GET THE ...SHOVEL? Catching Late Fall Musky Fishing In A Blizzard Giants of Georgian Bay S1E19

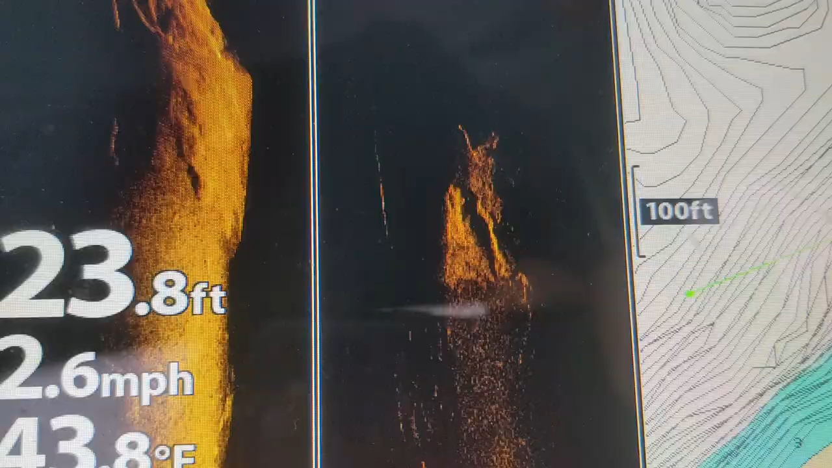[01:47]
On screen: depth 23.8 ft
We notice the marks are sitting high in the water column and that our baits are running below them.